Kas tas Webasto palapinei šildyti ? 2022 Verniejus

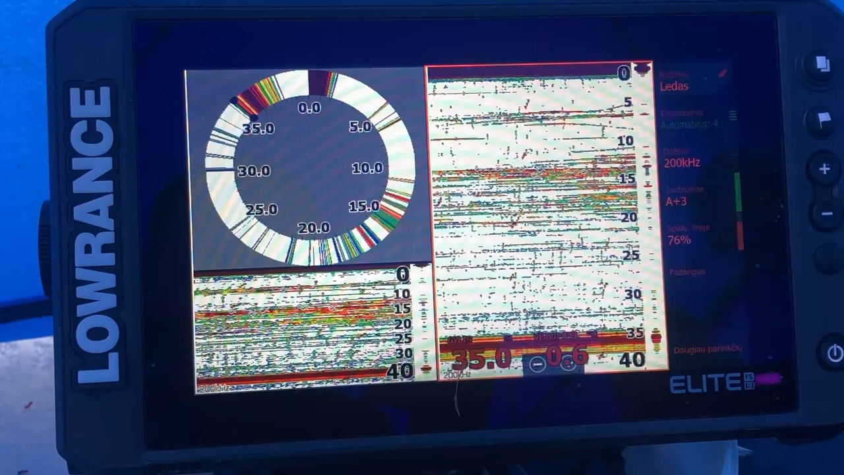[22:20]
Atrodytų visa masė žuvies kaip ir nuo 10 iki 20, ne? O mes dabar žvejojam grinai nuo 30 iki 35, kur mažiausiai rodo žuvies.
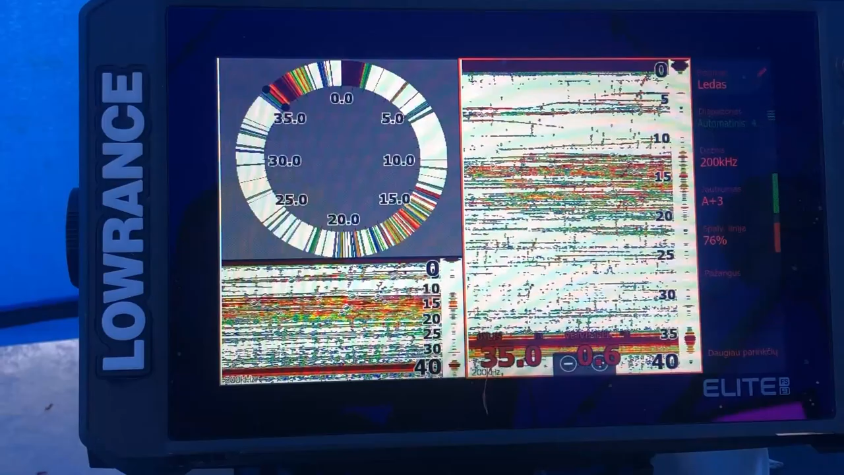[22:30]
Ir taip gaunasi,
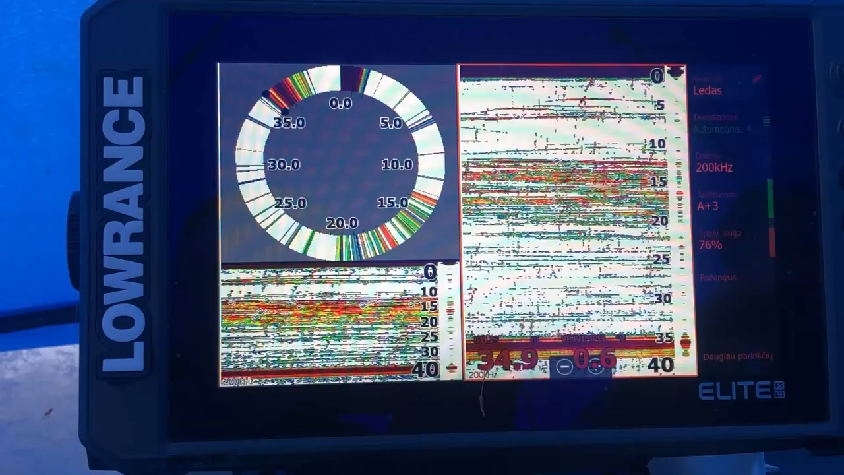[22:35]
kad nereikia bijoti ir tokiam sluoksnį pažvejoti, nes pavyzdžiui, nuo 10 iki 20 jos nėra.
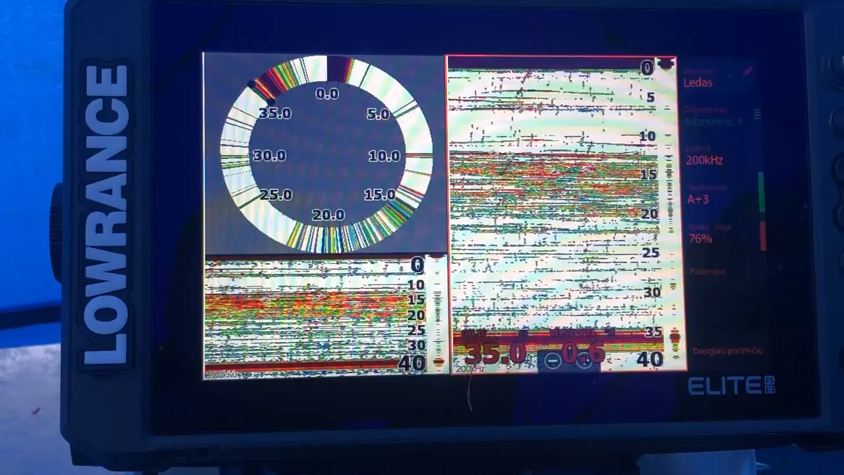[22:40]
Ta prasme, jos yra, bet kibimų nėra.
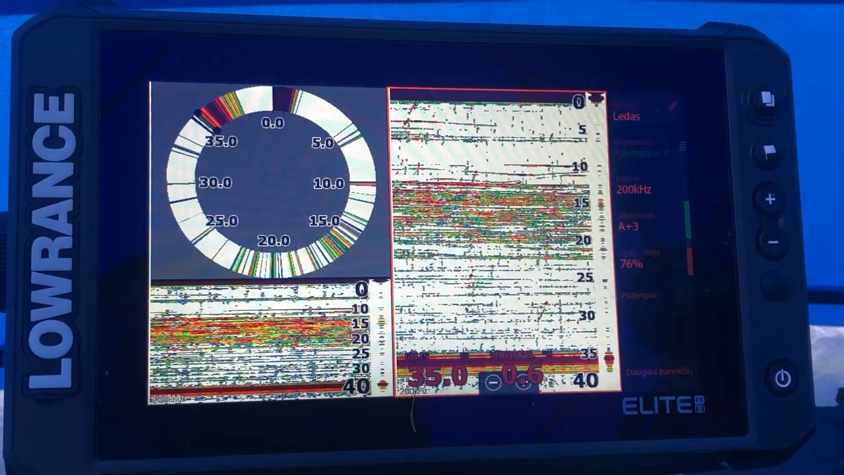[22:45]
O apačioj dar kažkas, vat, jau pajudina, kaip sakoma, kažką po biškį atrenkam.
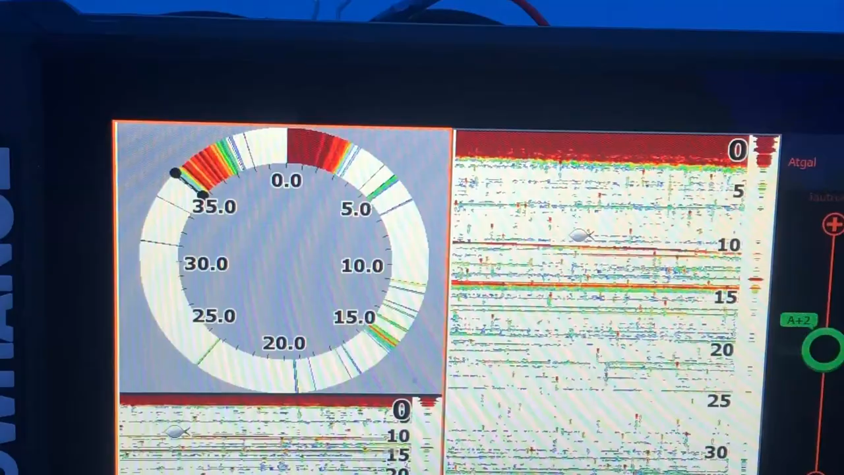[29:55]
Bet tai jis sugaudo gerai, kolotas šitai.